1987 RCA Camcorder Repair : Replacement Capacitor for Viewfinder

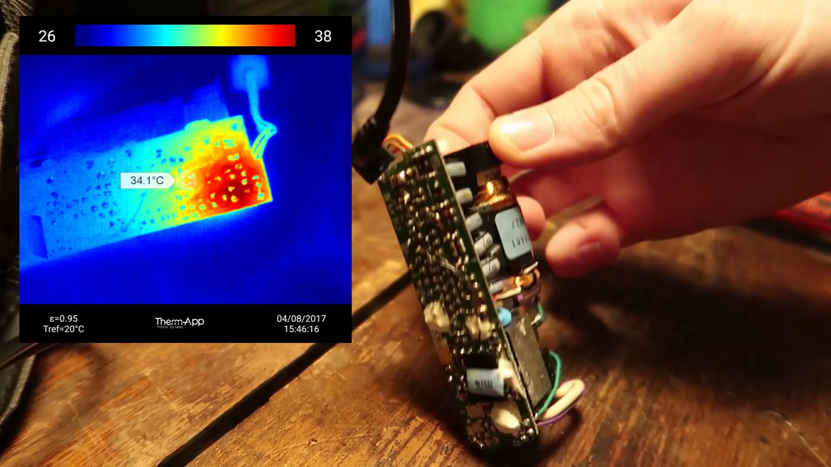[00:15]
On screen: spot 34.1°C
and I found out that this section was glowing very brightly actually
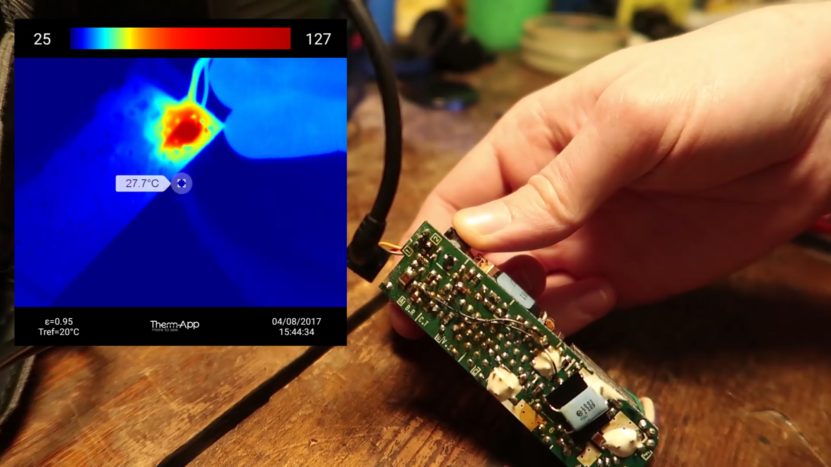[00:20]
On screen: spot 27.7°C
this little resistor right here was getting to over a hundred and eighty degrees Celsius so